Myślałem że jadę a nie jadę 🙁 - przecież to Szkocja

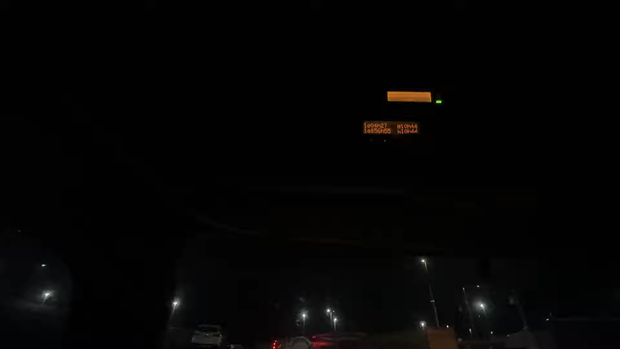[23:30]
Nie zdążę zrobić 11 godzin, kurde, to jest 15 minut zabraknie, no ale nie zdążę na rozładunek. Mam być o 6:00, to będę o 6:00. Gdybym miał być 6:15, to bym był 6:15, no ale niestety.
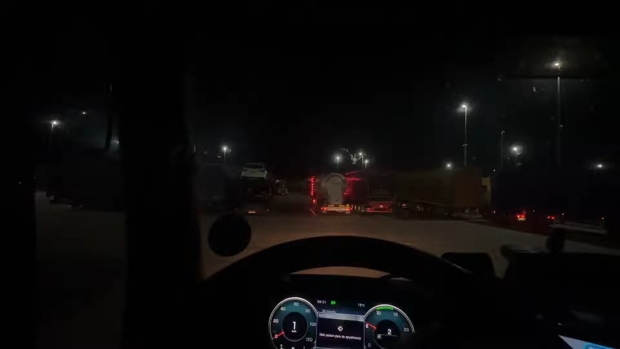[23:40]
Kurde, chyba przeszedł przez rajkę. Ten z prawej nie śpi, już odpalony. Ten z lewej też już widzę, światło się świeci.
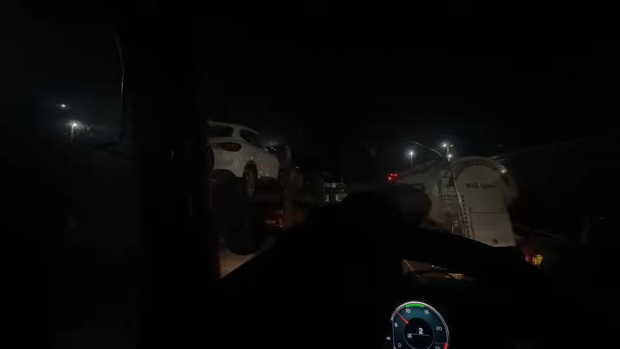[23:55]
W środku w kabinie, także nie śpią, przejadł sobie przez rajki.
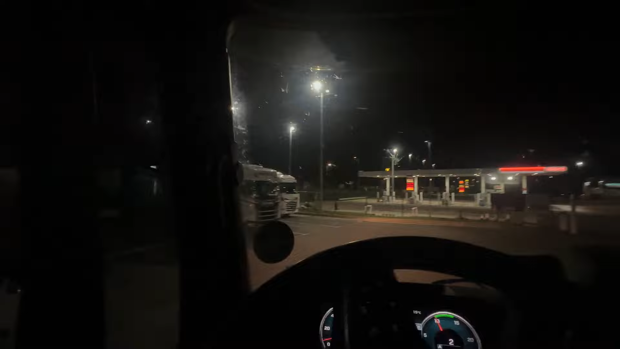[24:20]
Dariusz, otwórz gate, please. No, elegancko. Można płacić Snapem na tym parkingu. Tu jest, no, taki sklep Spar, no to wiecie, znacie każdy, nie? Ale tam jest większy sklep, tam możecie sobie wszystko kupić. i nie wiem, czy on nawet nie jest 24, no tak, widzicie, 24 hours,
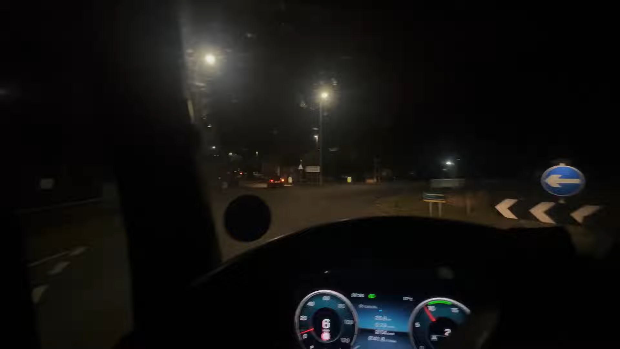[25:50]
Palam się, bo będziemy przejeżdżać jakimś fajnym mostem. Tutaj jest ogólnie jest ciemno i za dużo nie widać, nie? Ale może coś wam się uda pokazać. King's Lane.
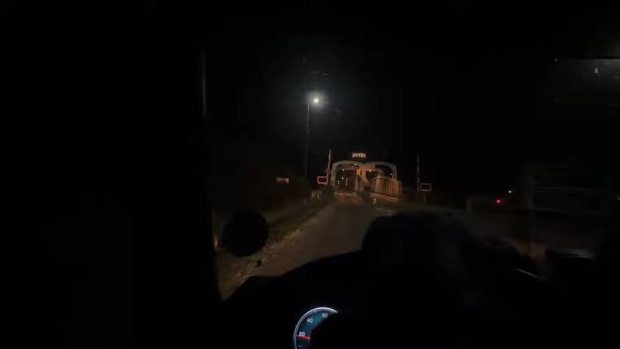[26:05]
I zobaczcie, wjeżdżam na taki most, tam na górze normalnie jest taka wieża jakby strażnicza
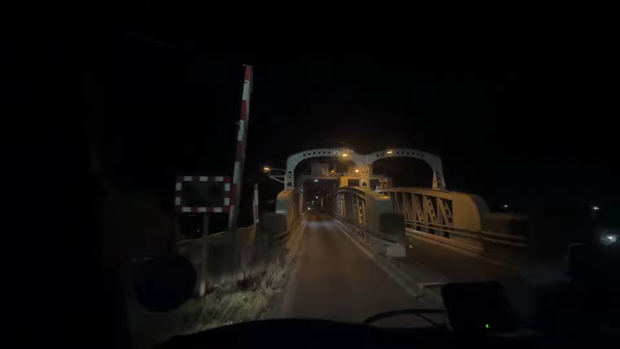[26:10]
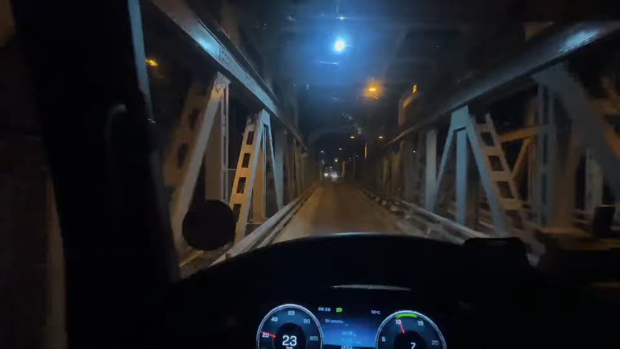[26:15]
i taki, na pewno w dzień by to fajniej wyglądało, ale no zjawiskowy mostek, kurde, fajnie to wygląda, no ale to tylko noc, znaczy jeszcze jest mocny poranek. Nic nie widać, nie jeszcze.